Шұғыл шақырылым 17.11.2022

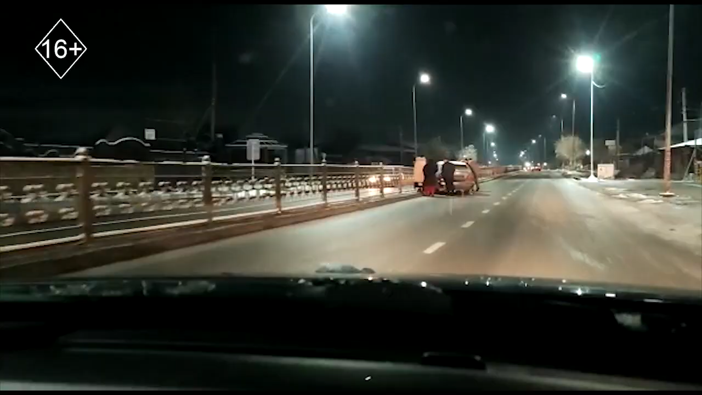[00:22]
Жүргізушілердің бірі тізгінге еб ол алмай жол жиегіне соғылса басқалары қозғалы шолақтары арасындағы қоршауға соғылған автокөлік жүргізушілерінің айтуынша жолды жұқа мұзы басып қалған.